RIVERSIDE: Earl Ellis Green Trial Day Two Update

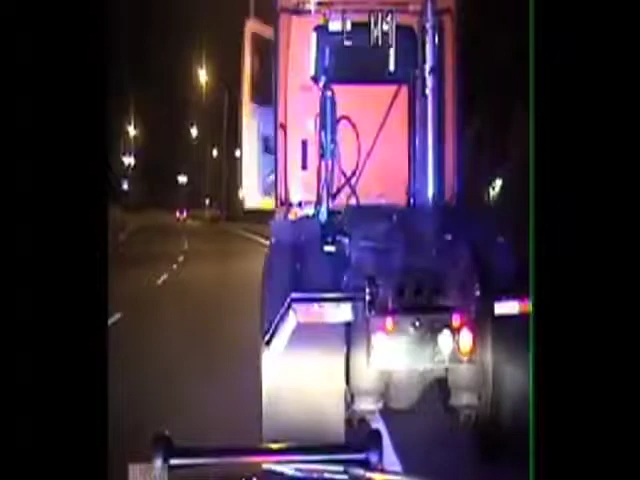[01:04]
And then there's no more audio as the chase goes on into the park and up to the church parking lot where it ended fatally for Officer Boniminio.